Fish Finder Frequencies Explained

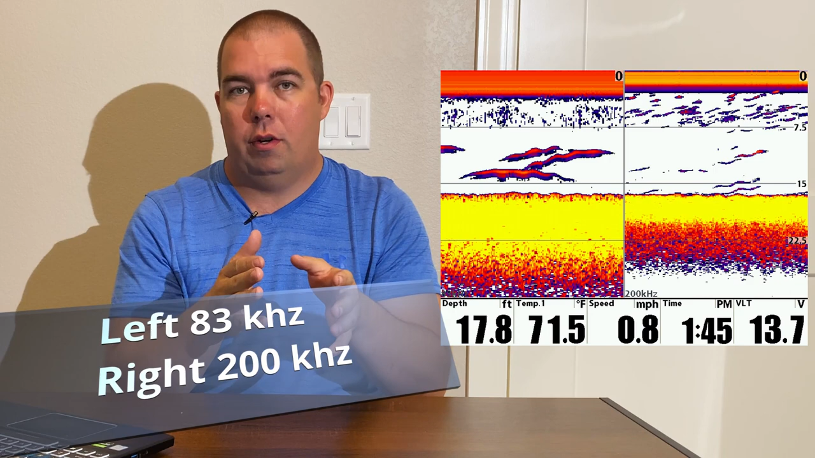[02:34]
On screen: depth 17.8 ft, water 71.5°F, speed 0.8 mph
than the 200 kilohertz but the 200 would provide a lot more crisp detail than the 83 so next came chirp chirp wasn't an actual frequency but actually
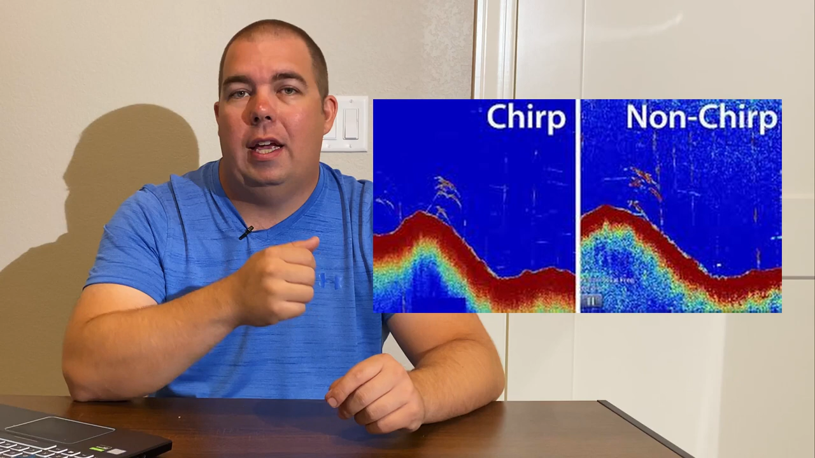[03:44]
it gives you a lot more details it gets rid of a lot of the clutter and it'll help you find more fish so a few years after
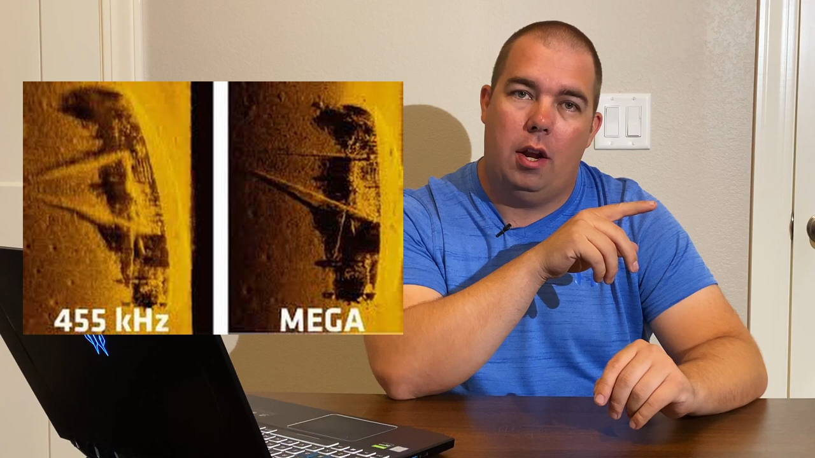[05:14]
now what's really actually interesting about this technology for down imaging